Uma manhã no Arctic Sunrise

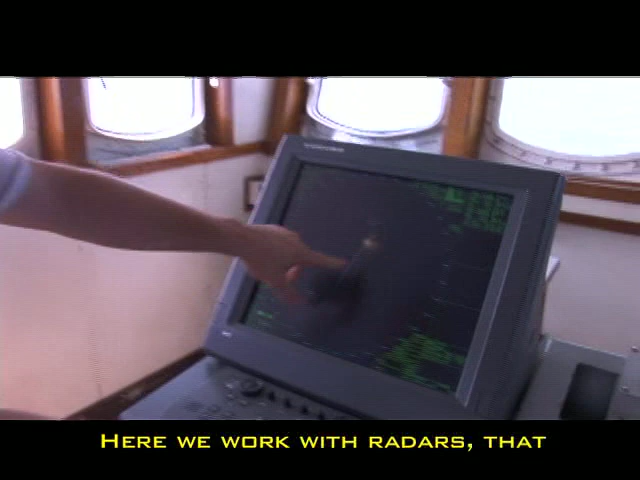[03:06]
Trabajamos, na vez, com os radares que nos vão mostrando todos os barcos que vayan aparecendo na nossa área.